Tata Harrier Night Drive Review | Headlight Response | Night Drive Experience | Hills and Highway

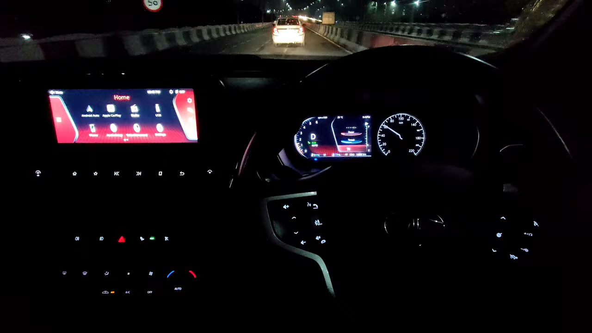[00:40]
ओवराल, रिस्पॉंस कुछ ऐसा आ रहा है, नाइट टाइम में, इको मोड में मैं गाड़ी को ड्राइब कर रहा हूं, और पूरी इल्यूमिनेशन भी आप देख पा रहे हैं, बाकी लाइटिंग सेटप भी आपको एक बर दिखा देते हैं, यह द
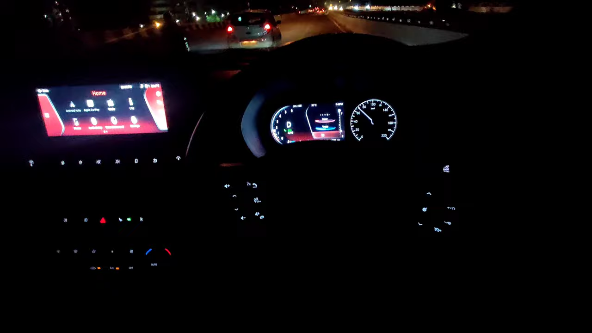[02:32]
नहीं आ रहा है, हाई बीम में एक अच्छा खासा रिस्पॉंज बन जाता है, यहां आप फरक नोट कर पा रहे हैं, बाकि इस टाइम में नाइट में गाड़ी को ट्राइब कर रहा हूं, और मुझे किसी भी तरह की कोई कमी देखने को नहीं मिल रही है, जो कि ये काफी अ�
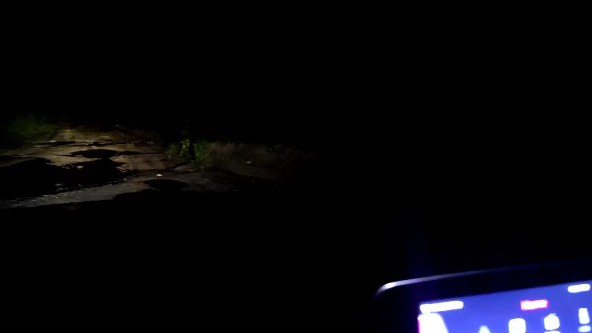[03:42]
यह आपके रिस्पांस लो बीम का, यह हा� रिस्पांस की,
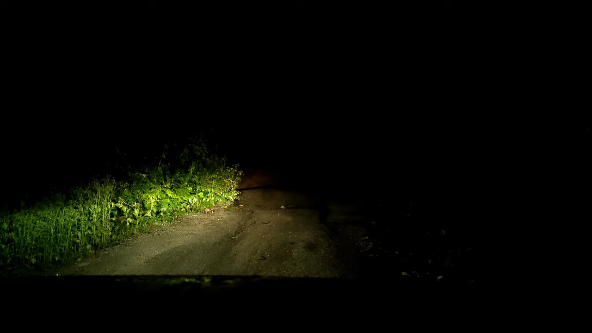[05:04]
बाकि हाई बाकि हाई ब सब अपना काम कर रही है,